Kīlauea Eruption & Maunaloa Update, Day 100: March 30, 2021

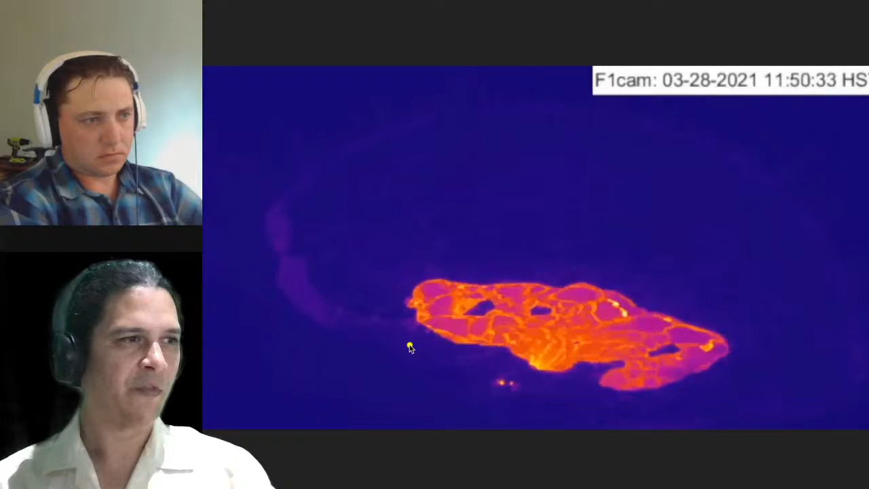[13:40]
You see one, two, and then the third one I pointed out to you guys just now, three in the course of a week. So not super frequent, but they are happening. And otherwise, you see quite a lot of convection. Very normal activity from most of the lava lake, unchanging all through there. And we're going to zoom into this area over here, this little bay, and get a closer look at it to see what kind of activity we can see there. So here it is. Here's that bay zoomed in. And I want to look at the difference between an area like this at the top of the view,
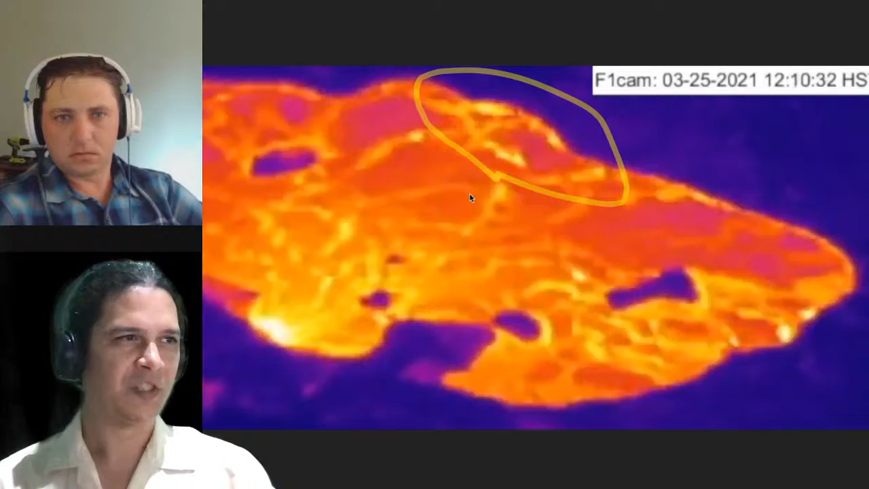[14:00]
where you just see that orange just going past that blue continuously. Whereas down here in the bottom, it seems like it pulses some more. Once in a while, you see it all become solid. It's almost like it's lapping up and on to a shallower area, which is interesting, right? Maybe it's becoming shallower because we have Love Island tipped over that's forming a peninsula,
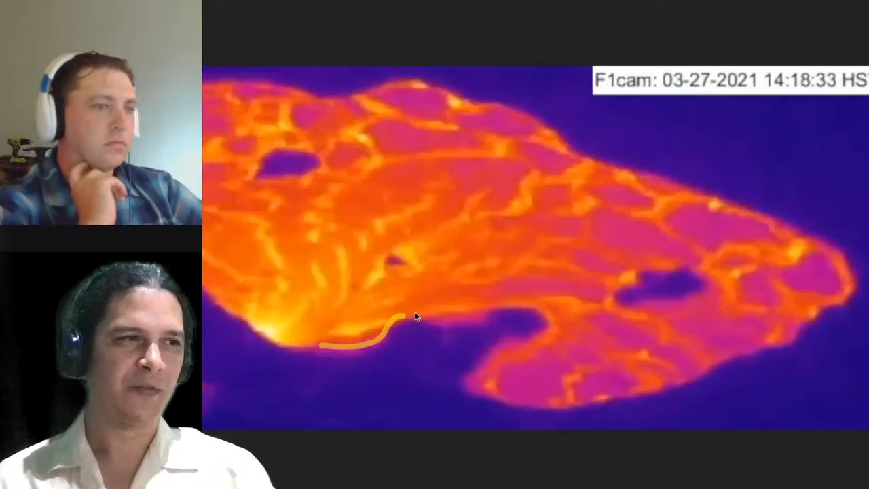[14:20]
and now maybe some of that crust or maybe that's allowing some of that sluggish lava to stick to it and cool to it and grow that lava, that kind of semi-solid piece of material there. That's a little islet at the top now becoming a peninsula and maybe shallowing down there. So that's interesting to watch and consider what might be happening, especially in light of what we saw with that 1921 activity, right?
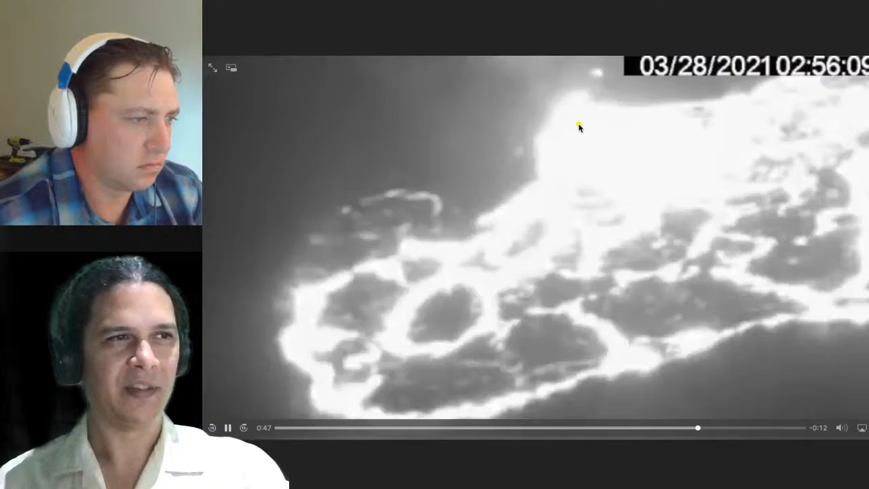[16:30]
it's still continuous, whereas it's kind of jerky over here. Interesting to see. Possibly that would be the next area that closes off as this lava lake surface continues to shrink.